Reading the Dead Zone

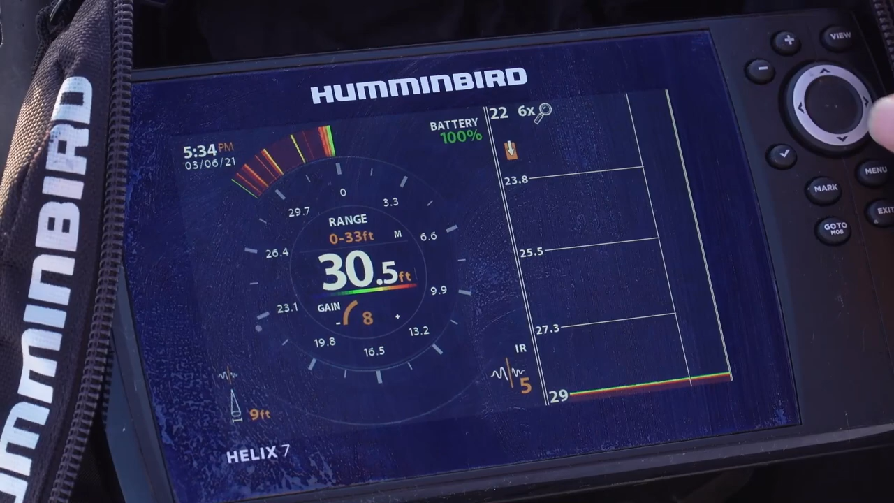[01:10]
On screen: depth 30.5 ft
So notice if I were to set the screen to be the bottom here to look up, I would have no idea what's happening below the bottom. When I move this up, I'm able to see,
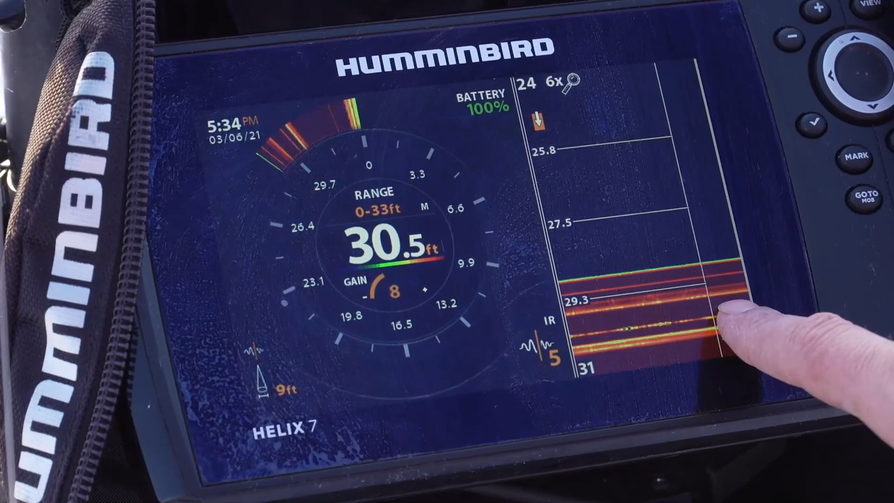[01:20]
On screen: depth 30.5 ft
you can see that there's still a lot of information that can be gleaned in that dead zone. So even though the top of the beam is here, there's still a lot of information that's being returned to the transducer in this zone, and that can put you on point when there's a burbot in the area.
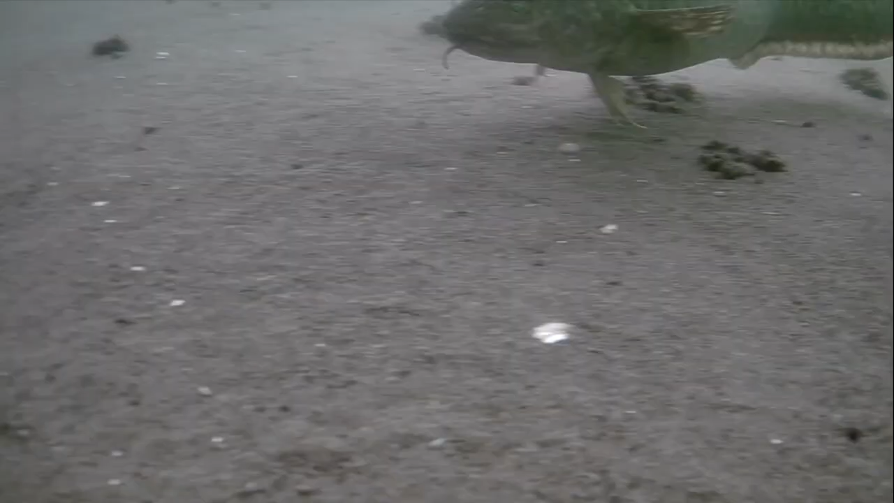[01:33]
So always be aware, if there's nothing on the screen, it looks flat.
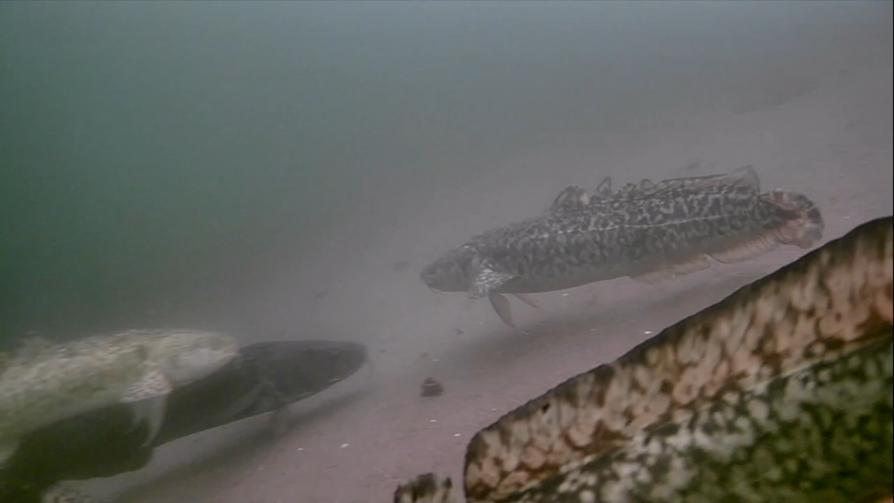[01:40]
There's really no activity, but all of a sudden you start to see a little bit of movement.
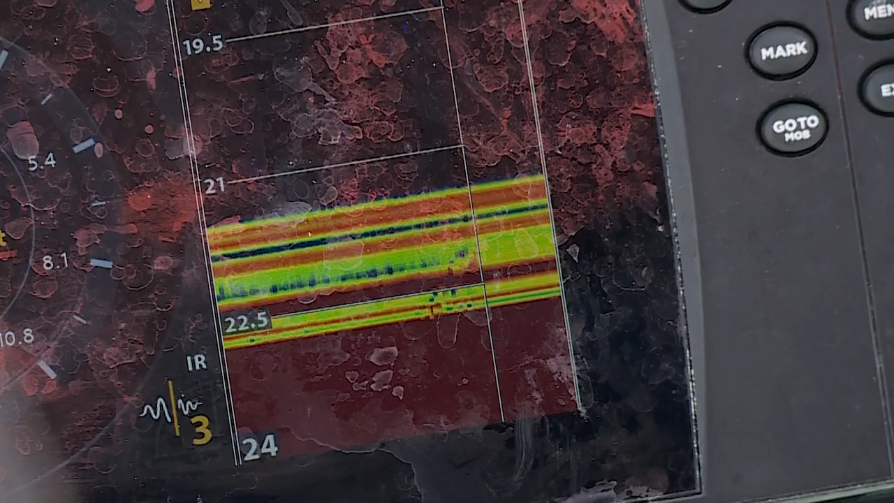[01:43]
See what it looks like, almost bubbles there. That's a great indication that there's a fish somewhere below you.
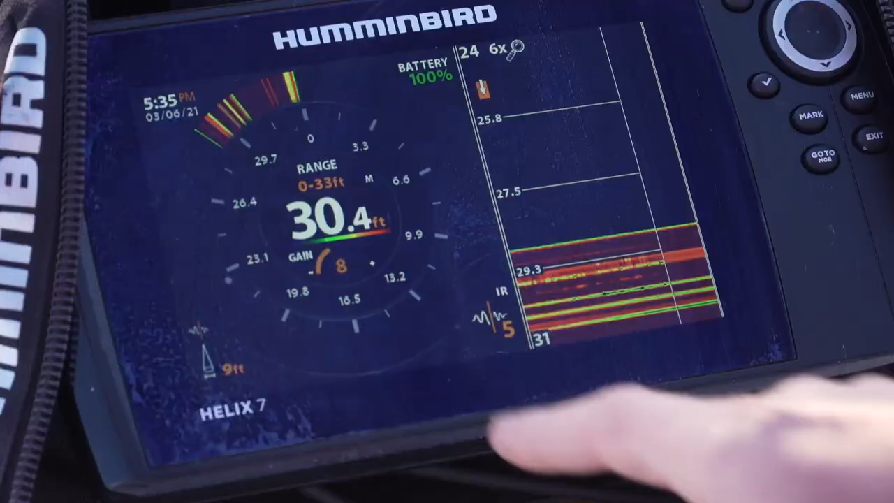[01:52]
On screen: depth 30.4 ft
So the same information is visible on the flasher.
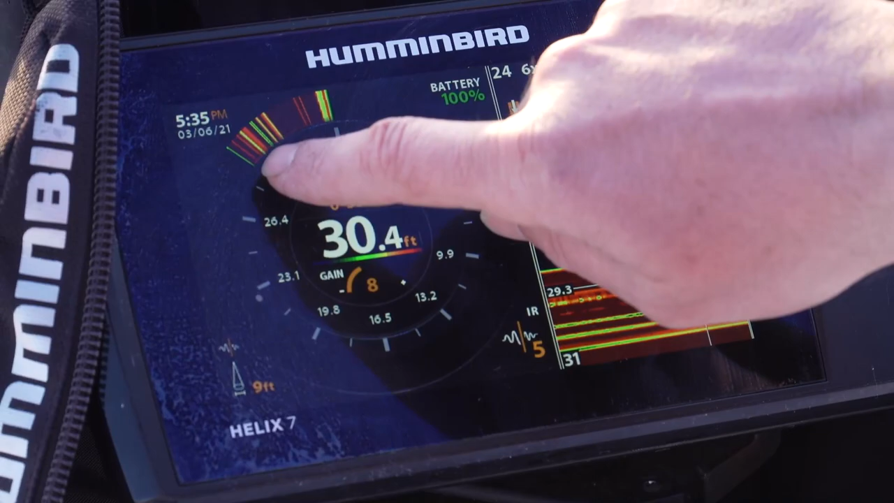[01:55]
On screen: depth 30.4 ft
This is obviously not as much detail because I'm not zoomed, but look at right here.
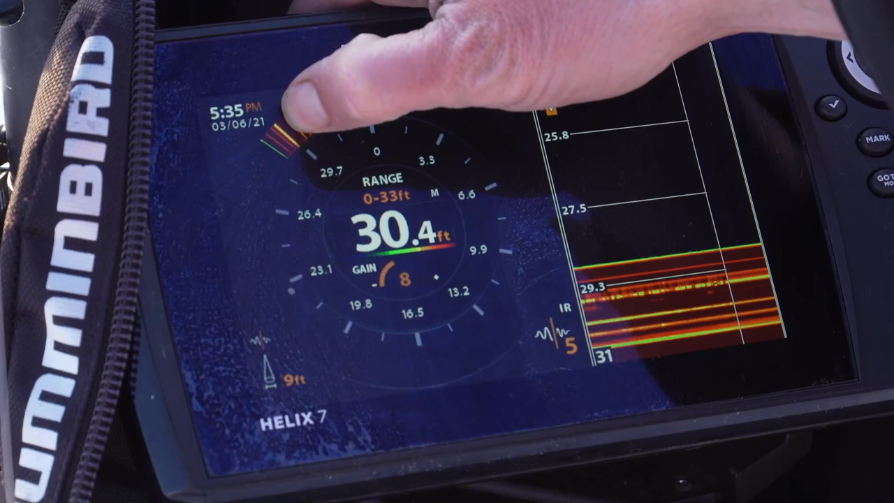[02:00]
On screen: depth 30.4 ft
See this little, this line right here, right on my thumbnail? That's where the bottom of the break actually is. You can see when there's a little bit of flickering there, there's something going on.
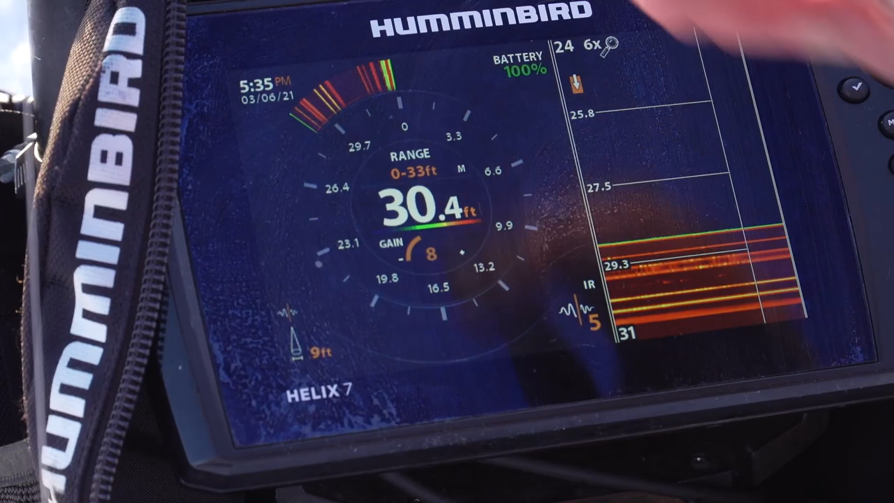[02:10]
On screen: depth 30.4 ft
If there's nothing happening, that's real still. It's stagnant.
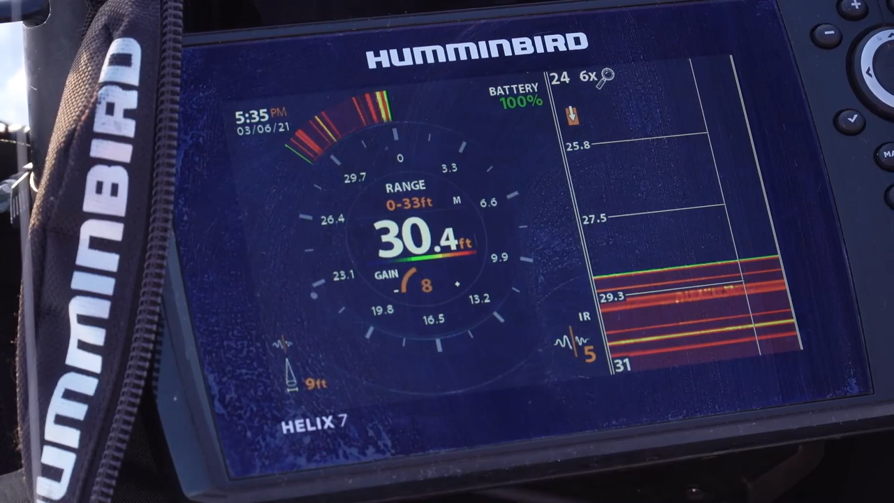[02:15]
On screen: depth 30.4 ft
But when you start to see any type of color or flicker in there, there's actually something happening. So don't be afraid to look.
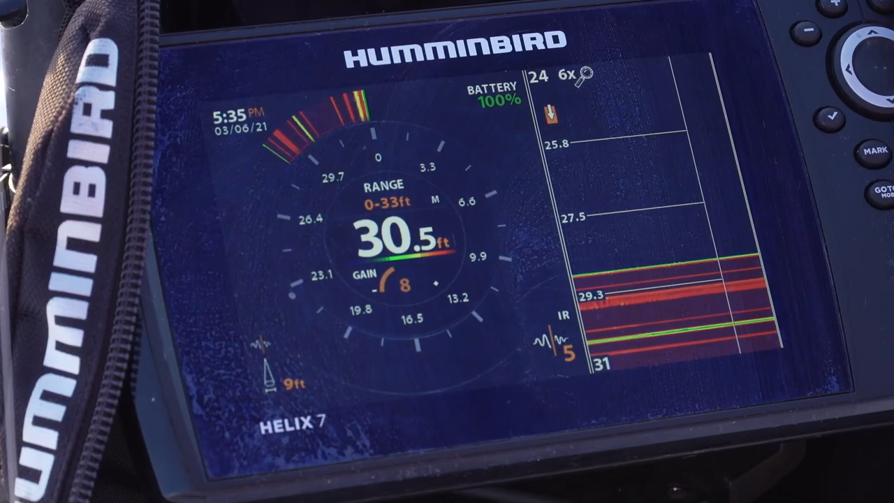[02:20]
On screen: depth 30.5 ft
It's further away from the center of the cone, but I always pay attention to what's happening below the bottom when you're burbot fishing. There is information still available.
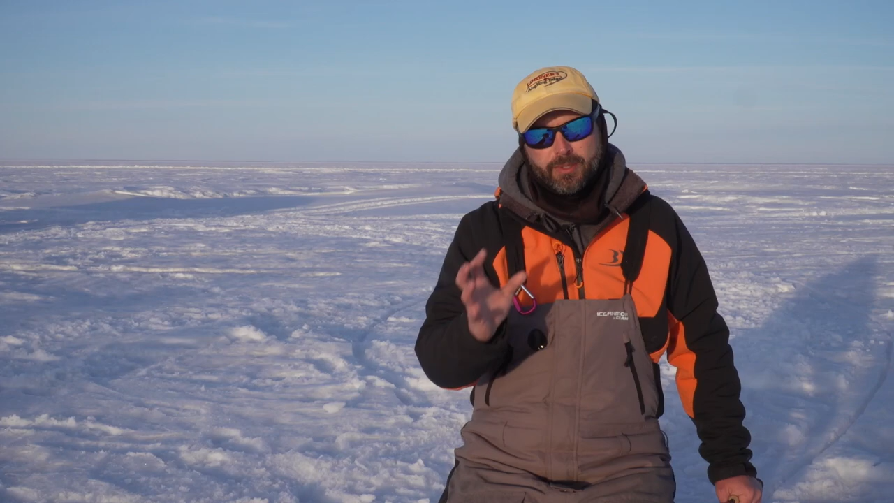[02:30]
So when you're setting a zoom on your flasher or your helix unit, make sure that you're setting when you're burbot fishing, make sure you're setting to look below the bottom.
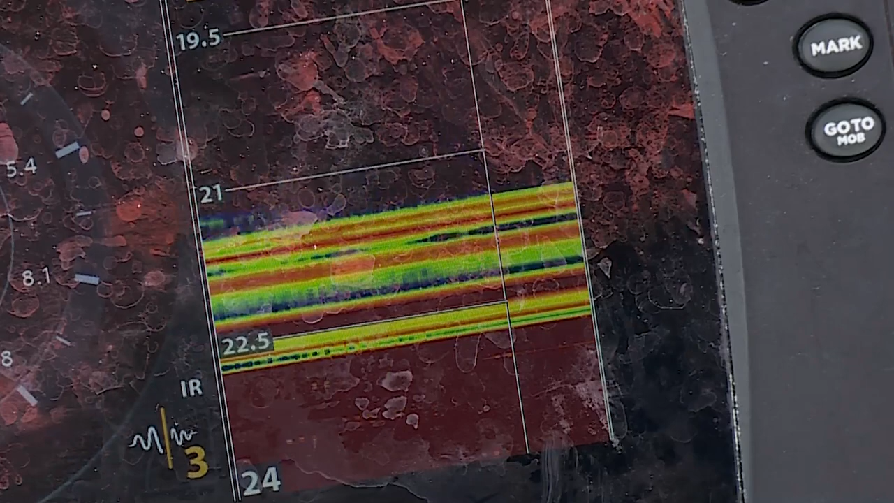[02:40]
Don't focus so much on what's above it, but look below because that's where you see most of the burbot.